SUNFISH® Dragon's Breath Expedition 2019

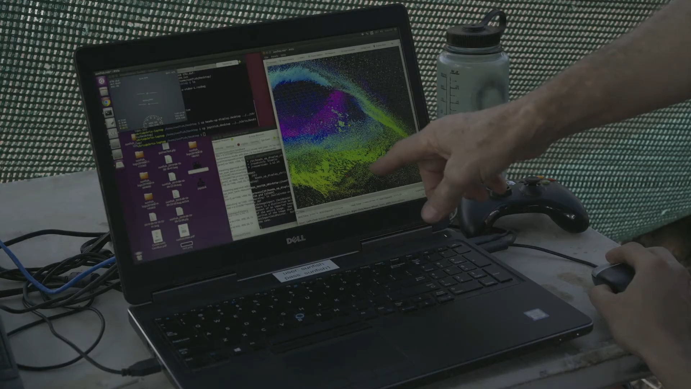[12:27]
The ceiling was kind of this rounded face with all of these boulders along the floor.
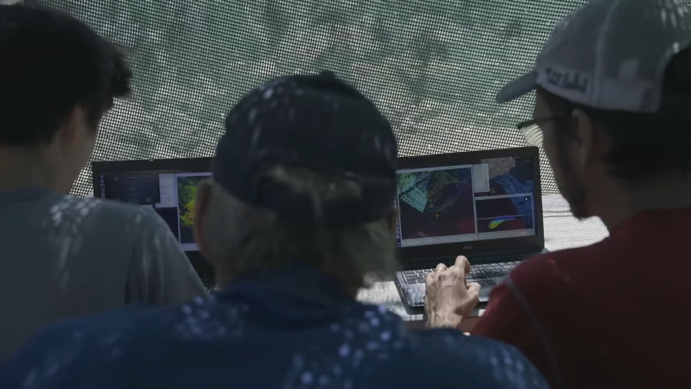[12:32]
And the dimensions still just stayed huge, kind of down a gentle slope, not like Harasib.
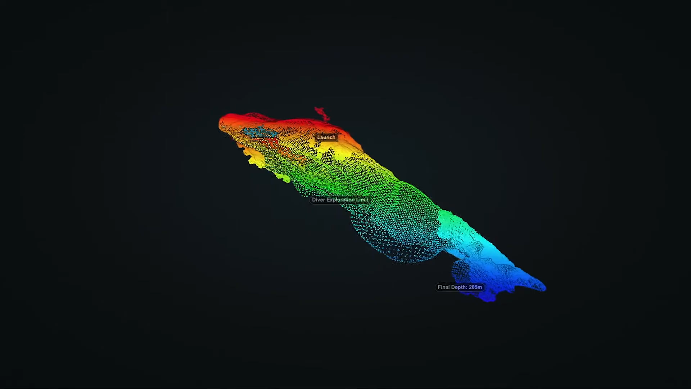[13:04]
This is the world's largest underground lake. It's enormous.